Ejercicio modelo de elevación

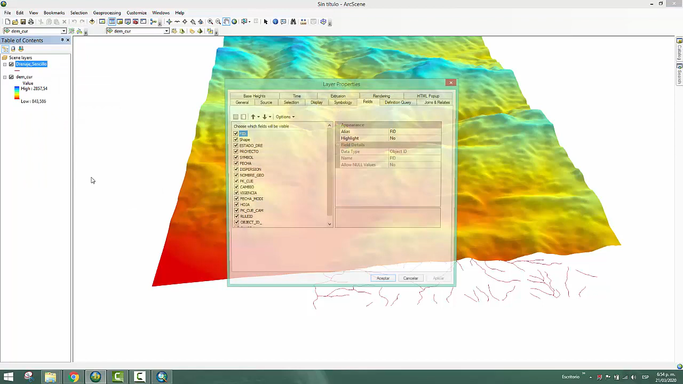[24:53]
Le decimos propiedades. Le decimos a este caso que utilice lo que es base Heights, la base de elevación.
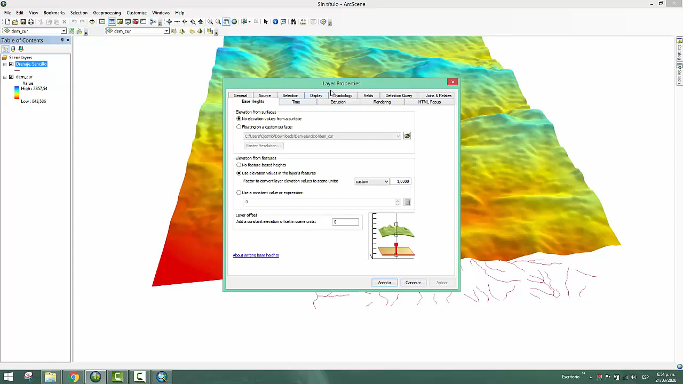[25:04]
Vamos hasta en la layer del drenaje. Cuando lo hemos cargado, le decimos que utilice la superficie DEN Curve. OK. Aceptar. Y ya nos lo representa. Vamos a cambiarle el color. Ponerle un color más de río. River. Dependiendo del efecto, a veces tiende a perderse un poco las líneas de los ríos.
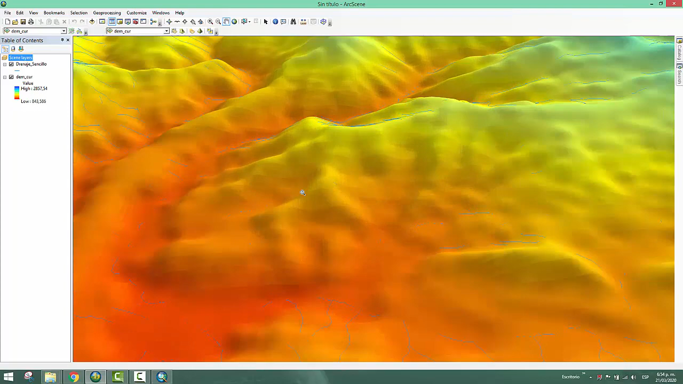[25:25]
Vamos a darle un poquito de Offset. En este caso, él levanta un poco. Digamos, démosle un Offset de 10 metros.
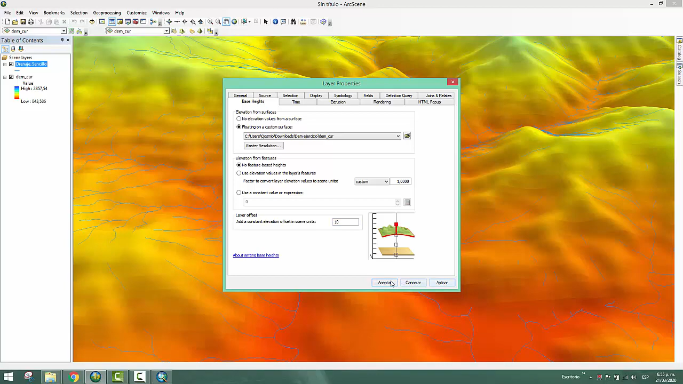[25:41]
Él levanta un poco la capa. No queda pegada directamente sobre el raster, sino que la levanta un poco. Digamos, en este caso podemos visualizar un poco mejor los ríos. Los vemos, digamos, muy delgados.
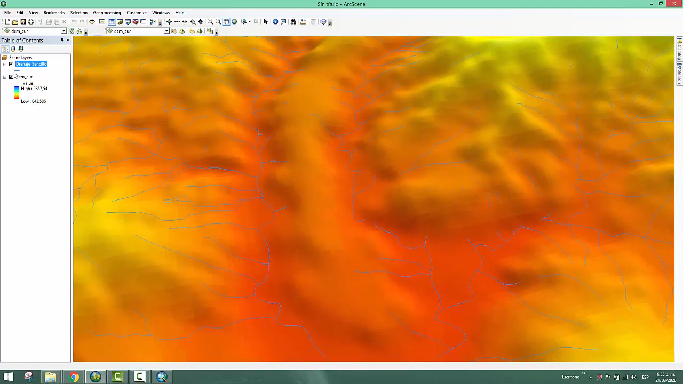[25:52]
Vamos a darle un poco más de grosor. Pongámosle unos 3. Ya.
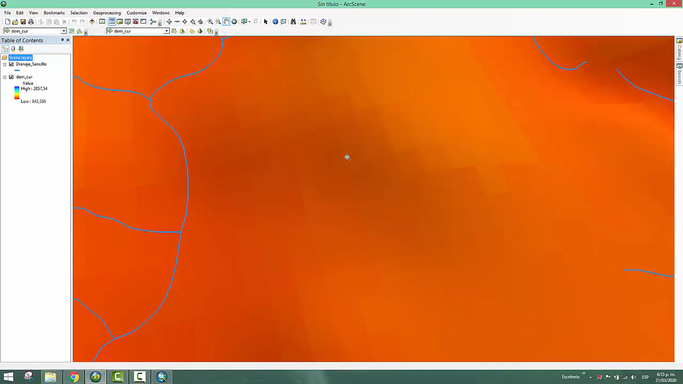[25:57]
Ahora sí. Si nos damos cuenta, entonces estamos viendo en tres dimensiones el modelo de elevación.
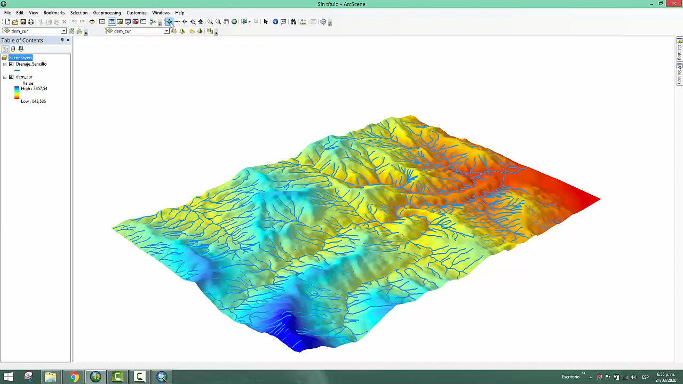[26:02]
Y estamos viendo la representación de los ríos. ¿Sí? Podemos girar, podemos rotar. Y entonces nos mostrará los distintos elementos de, en este caso, los ríos. Vamos a limpiar la escena. Si ustedes quieren, la guardan.
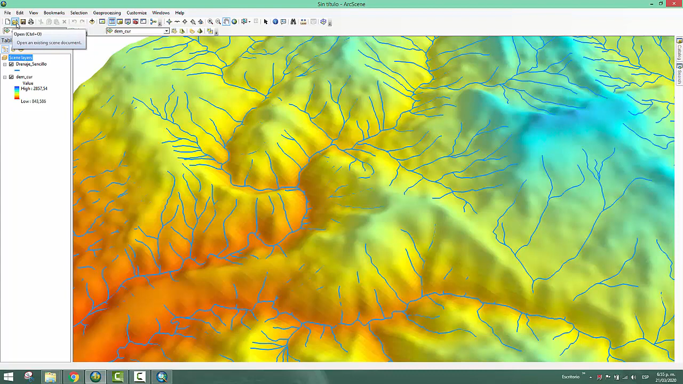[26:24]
Bueno, en este caso voy a limpiarla. Voy a decirle escena en blanco. Porque vamos a cargar los otros datos que acabamos de visualizar. En este caso, pues vamos a cargar los datos que tenemos en las otras carpetas. Para ver una diferencia. Vamos a cargar primero la ortofoto.
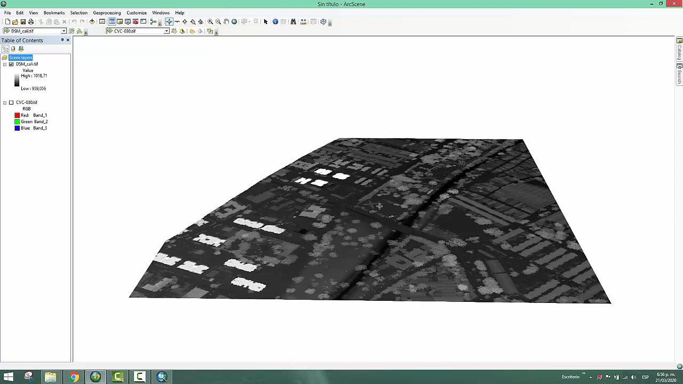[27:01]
Si nos damos cuenta, entonces cargó el modelo de elevación del raster del modelo de superficie. Vamos a ponerlo en representación de color. En este caso, el color que nos representa el arco iris. Vamos a aplicarle el mismo procedimiento. Vamos a decirle vista. En este caso, la escena propiedades. Le vamos a poner 0.5 en la exageración vertical.
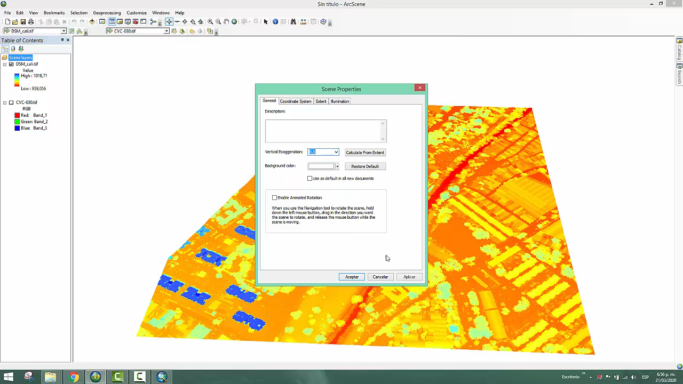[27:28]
Aceptar. Y luego le vamos a decir propiedades.
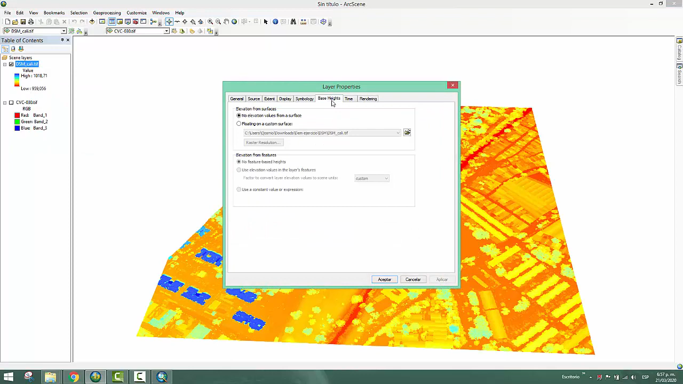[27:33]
Base Height. Que utilice la superficie del mismo. O sea, DSM Cali. Y ok. Él va a empezar a calcular. Se nos perdió la imagen. Entonces simplemente le decimos que falla el Full Stent.
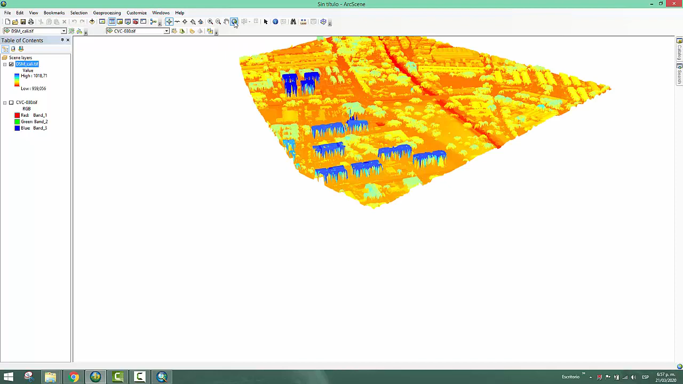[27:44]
Y ya nos ubica con la exageración donde estamos. En este caso, pues la imagen, si se dan cuenta. Esta tiene la vista tridimensional para hacer zoom o con la ruedita.
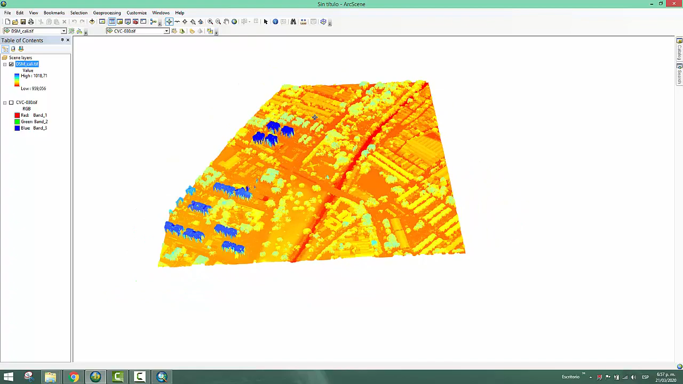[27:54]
Si su mouse tiene rueda, entonces le hacen rueda. Y pueden acercarse o alejarse. También pueden utilizar las funciones de alejar de zoom in o zoom out. Pero pues es más cómodo a veces con el mouse.
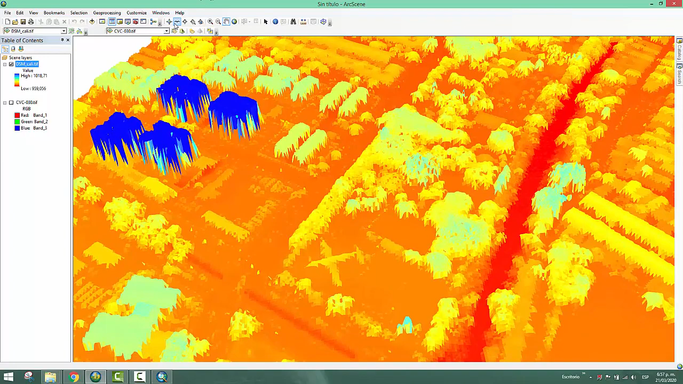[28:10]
Aquí vemos entonces la representación en tres dimensiones de ese territorio. Vamos a prender la capa de DSM Cali con una representación en sombras.
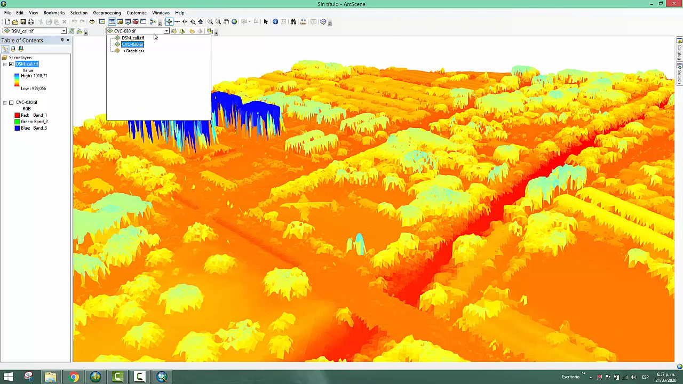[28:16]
Vamos a prender las sombras. Y si le damos a representación en sombras, pues ya podemos ver un poco mejor. En este caso, la representación tridimensional nos está mostrando la elevación. Aquí podemos ver muy bien la forma del avión. Podemos ver la forma de estos edificios. También podemos ver el canal del río. El puente, en este caso,
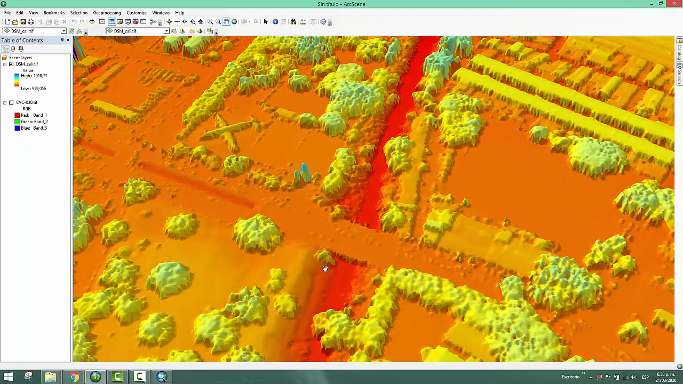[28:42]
si hacemos una vista, digamos, más al zoom de detalle. Voy a moverlo con la mano.
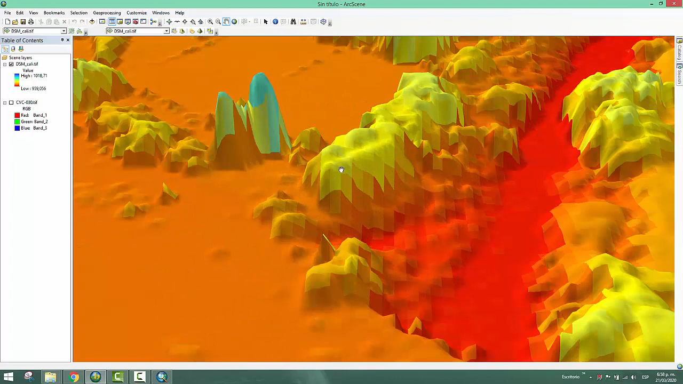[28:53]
Podemos ver entonces que se puede uno acercar. Vamos a poner el full stand y vamos a ver la vista de pájaro. Voy a tomar la vista de pájaro. A medida de que los datos sean más pesados o que tengan más, digamos, estemos cargando mayor información de elevación y representación,
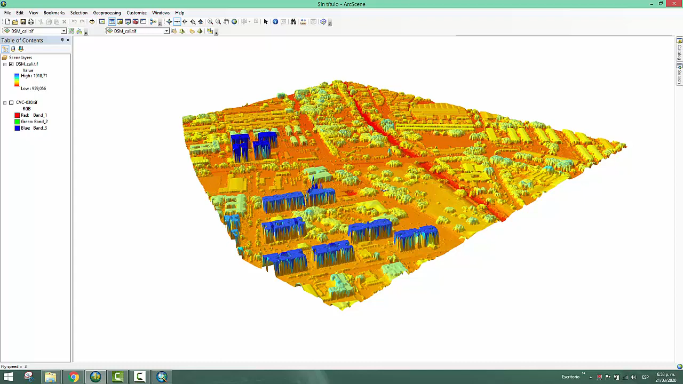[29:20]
pues va a ser más difícil para el computador si no tiene una buena RAM, no tiene un buen procesador y no tiene una buena tarjeta gráfica. En este caso, pues vamos a hacer el vuelo. Estamos haciendo un pequeño vuelo sobre los datos. Ustedes pueden jugar con su información en su espacio de trabajo. Les recuerdo que esta extensión solo está disponible cuando instalamos el software de manera, digamos, educativa. En la sala de SIG no se encuentra este software con la extensión en tres dimensiones.
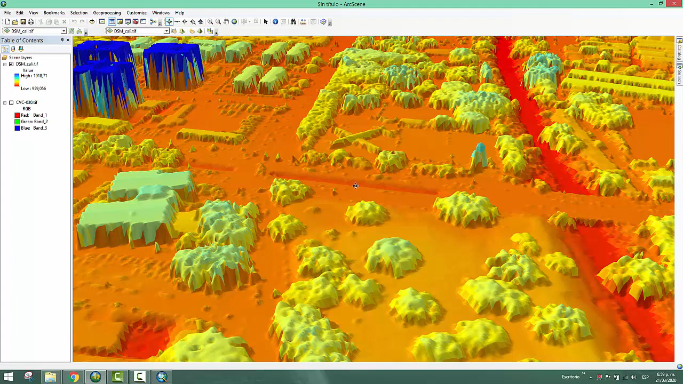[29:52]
La extensión en tres dimensiones es una extensión extremadamente costosa y en la licencia que tenemos actual, pues no la podemos, no la tenemos activa en el laboratorio por ahora.
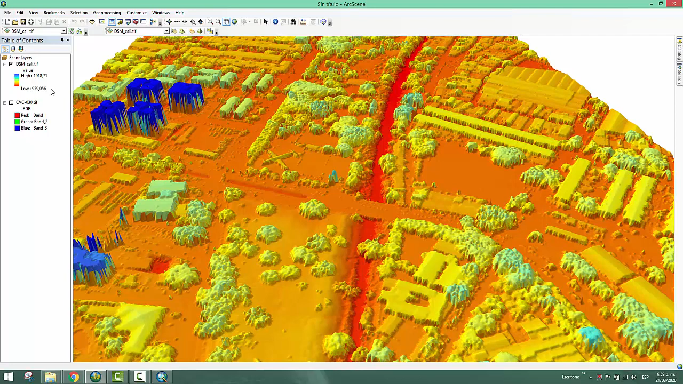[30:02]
En este caso, pues vamos a apagar la representación del DSM. Vamos a prender la imagen en tres dimensiones, la imagen de la ortofoto.